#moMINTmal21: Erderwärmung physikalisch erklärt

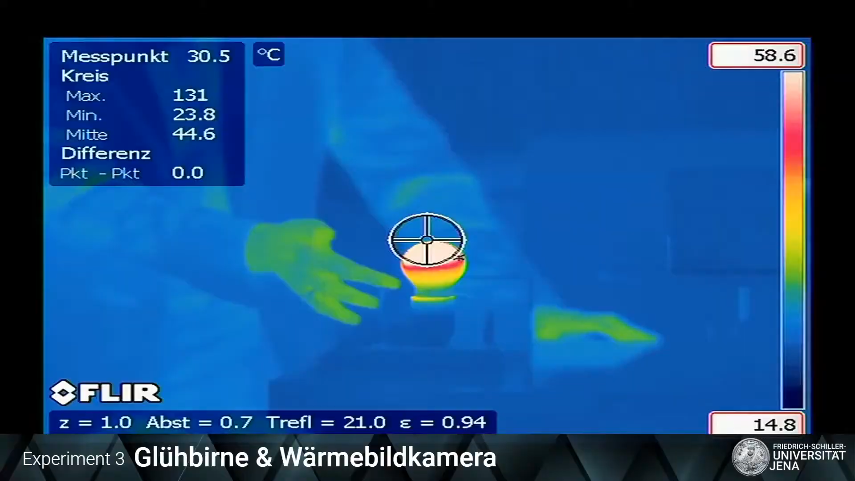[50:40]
On screen: spot 30.5°C, max 131°C, min 23.8°C
Ja, also da unten ist die Lampe noch gar nicht so heiß, aber da oben könnte ich schon, ja, da ist es also schon richtig heiß. Das sehen Sie also hier auf dieser Wärmebildkamera.
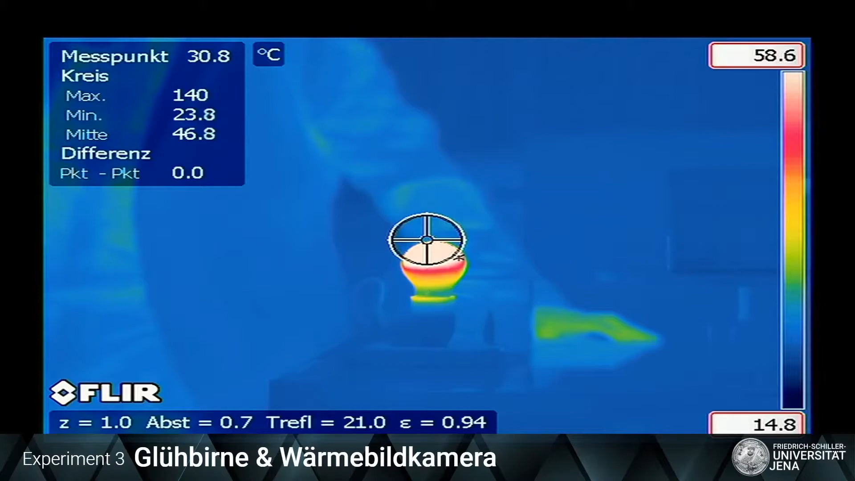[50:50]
On screen: spot 30.8°C
Und wenn wir da also noch eine Zeit lang warten, dann wird die also vollständig heiß sein.